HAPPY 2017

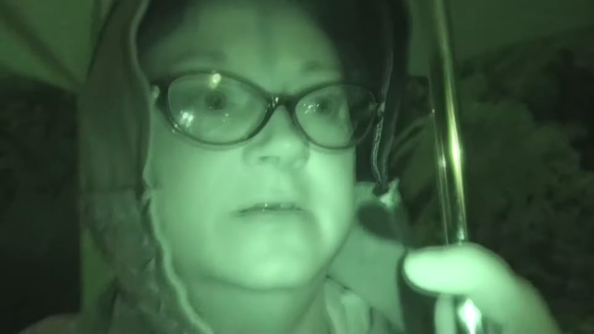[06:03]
again because it is not completely dark out, but darker than normal out, and it's